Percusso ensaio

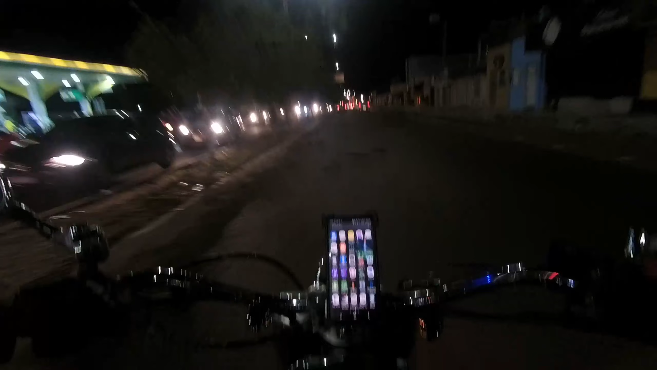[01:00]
Vamos lá, deixa eu ver aqui. R, ah, tá aqui, SJ Can. Ah, espero que a gasolina dê. Se não der, eu fico no prego, igual fiquei um dia desses. Deixa eu ver aqui. Não tá legal a gravação porque eu não ajeitei o ISO, né? Não configurei o ISO. Eu tô verificando aqui
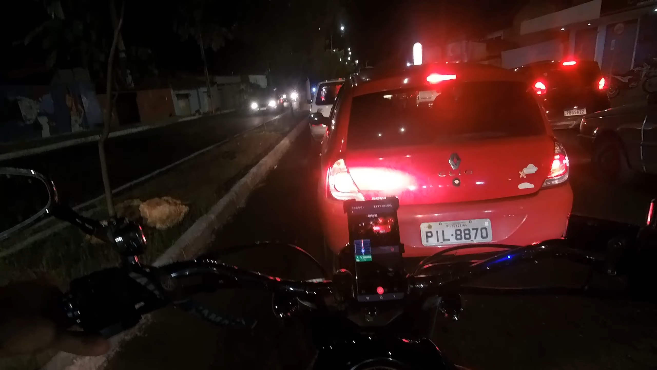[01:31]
pelo celular, mas eu vou ajeitar agora. Ó. Um, dois, três. Pronto. Já configurei. Configurei a. É, só não tô gostando um pouco das luzes, estão com muito brilho.
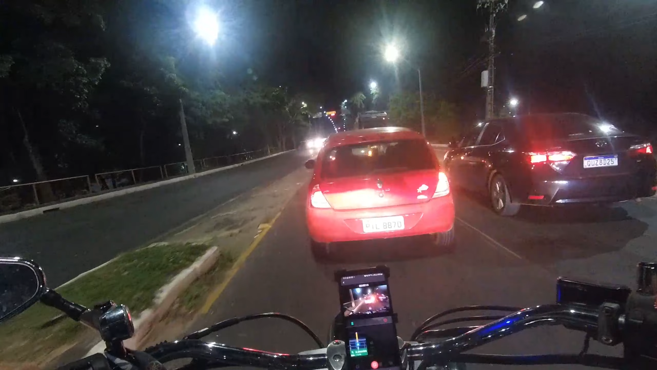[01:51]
Só porque ela tá suja a lente. Com certeza.
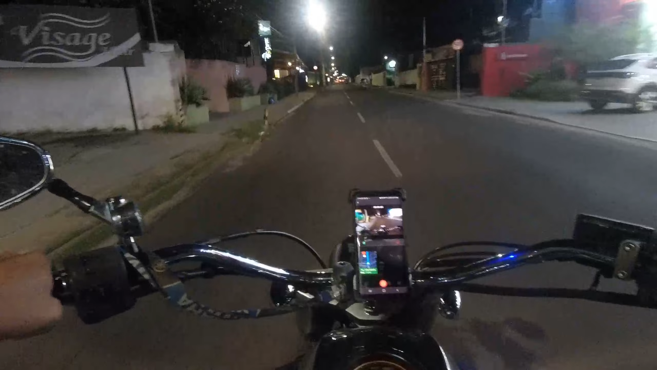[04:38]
Pronto, tô chegando. Opa, é bem que assim, rapaz. Tá pertinho já. Eu vou dobrar bem aqui. Eu não sei se aqui é contramão, mas eu vou dobrar. Não vi nenhum sinal. E o. O estúdio é bem aqui próximo. Deixa eu ver, deixa eu ver, deixa eu ver, deixa eu ver. Onde é mesmo, meu Deus? Deixa que ele tá fazendo. Ele tá recalculando.
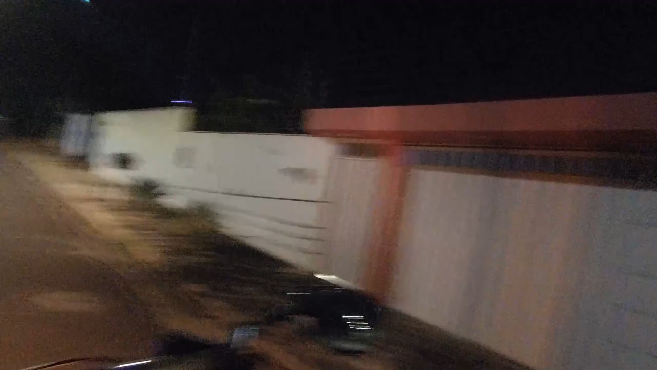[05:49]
Ah, Deus, não sei onde é, mas entrei na contramão, foi o jeito.